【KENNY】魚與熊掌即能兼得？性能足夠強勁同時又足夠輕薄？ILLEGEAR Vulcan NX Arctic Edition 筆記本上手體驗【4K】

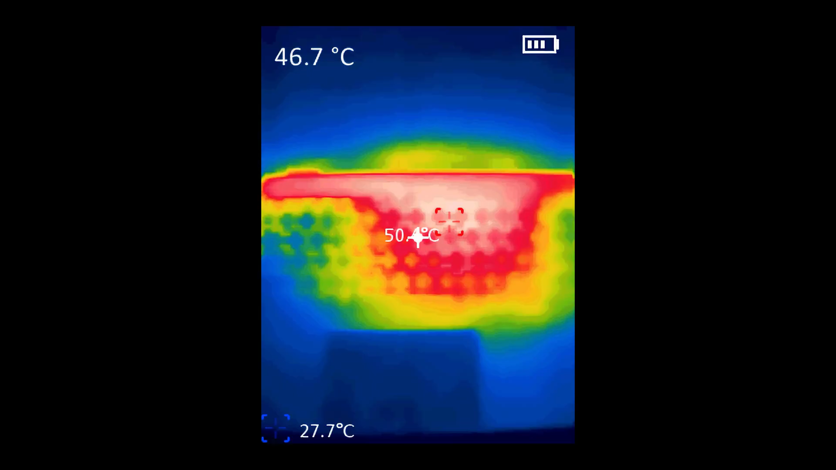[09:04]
On screen: min 27.7°C
2G显卡核心温度则是84度频率大约为1965MHz这个温度表现相当极限导致表面的温度稍微失控键盘上方的温度达到了50度高
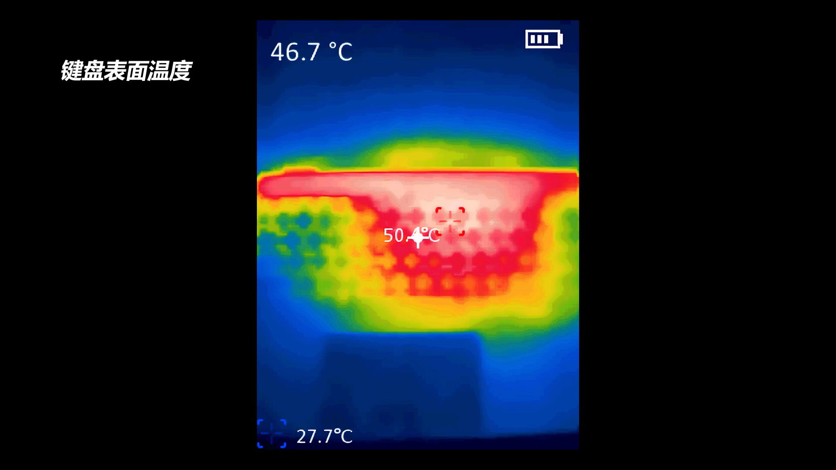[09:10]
温表面面积区域也并不小在键盘上方可以明显感受到的高热这里我也提供了双烤10的照应表现提供大家做参考